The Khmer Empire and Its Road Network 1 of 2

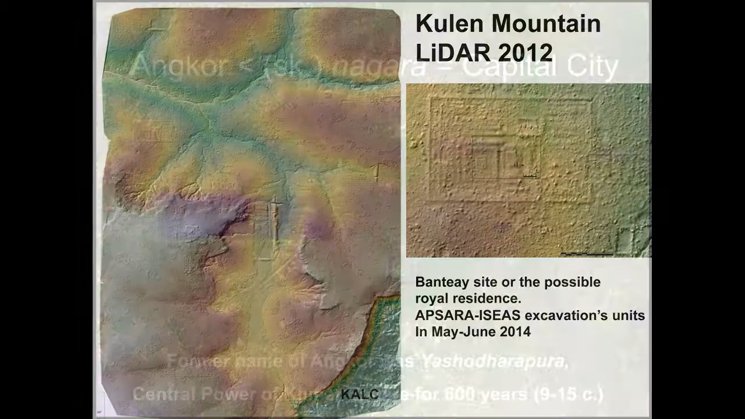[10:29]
So this is the first leader in Angkor. So this is the first leader in Angkor. Took in 2012. By a company. And then it shows there are many sites on Kulen mountain. You can see this is the Dai. And there are a lot of kiln there. This is the highest temple on Kulen. Called Aramrungchen.